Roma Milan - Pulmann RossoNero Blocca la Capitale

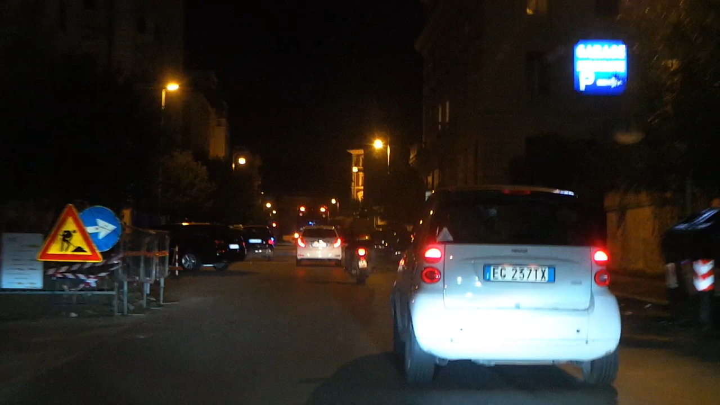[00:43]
Milan appositamente Però insomma ci siamo trovati E probabilmente insomma Sta facendo la nostra stessa strada Ha girato In direzione stadio E noi indietro Eccolo là Cercheremo di affiancarlo per gioco Eccoci qui Ecco qua il Pullman del Milan,
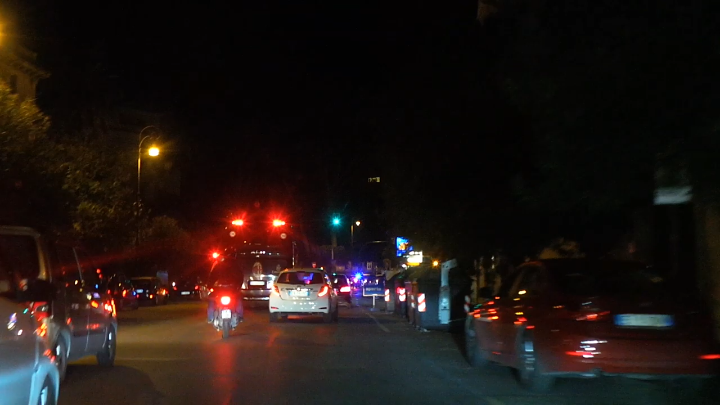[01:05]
molto bello Vedete Emirates Emirates, eccolo qui
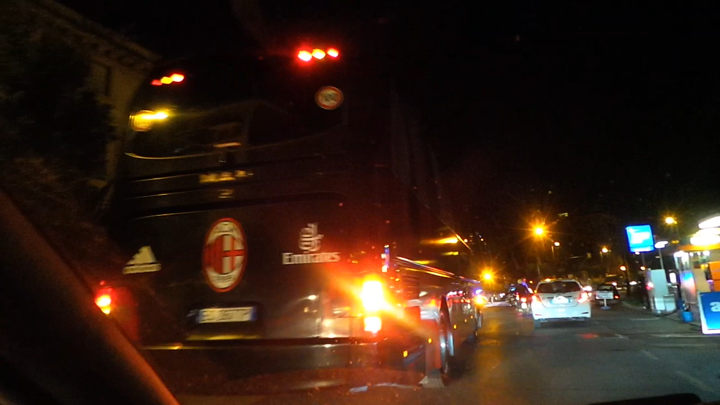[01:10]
Ovviamente non si vede nulla Vedri schermati E lo salutiamo Eccolo,
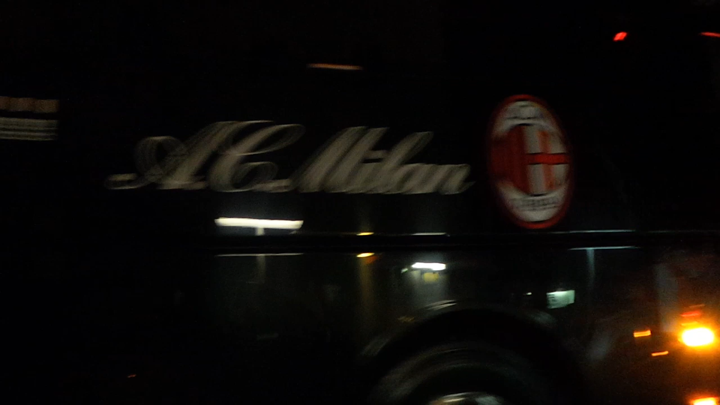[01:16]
forza Milan Per i tifosi farà piacere Ci troviamo a Roma Zona Parioli Ecco che accendono anche le...
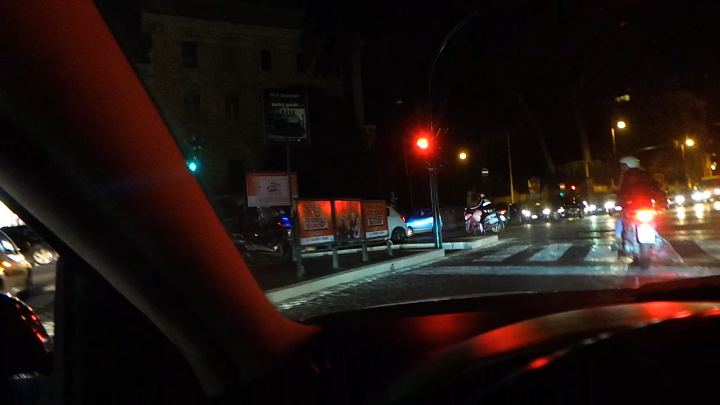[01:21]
E lo vediamo al passaggio Altro passaggio
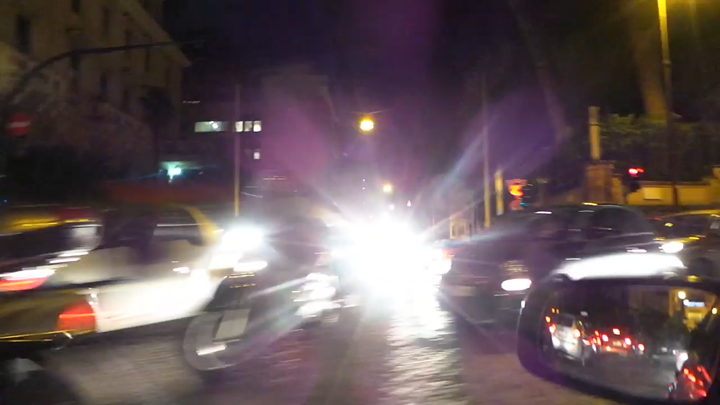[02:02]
Milan Vicino Villa Borghese Qui sulla
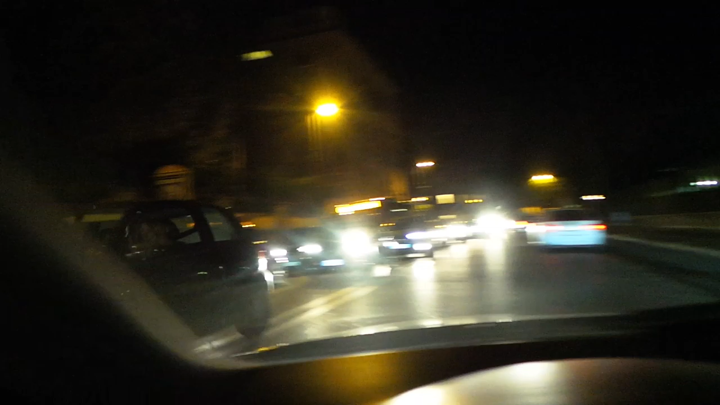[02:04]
destra E siamo nel quartiere Diciamo Vedete Guardate che fila Oggi è il 19 dicembre Ci sono le spese Dei regali di Natale Quindi il traffico Proprio alle stelle Siamo a venerdì Quindi l'ultimo venerdì Prima di Natale No, si Il penultimo Diciamo Praticamente oggi è l'ultimo giorno Uno degli ultimi giorni utili Per fare gli acquisti Quindi traffico Pullman del Milan A Roma Uscita dal Parco Hotel Dei Principi 19 dicembre Ore 19.30 Chiudiamo il collegamento Traffico bloccato Dalla polizia Per farlo passare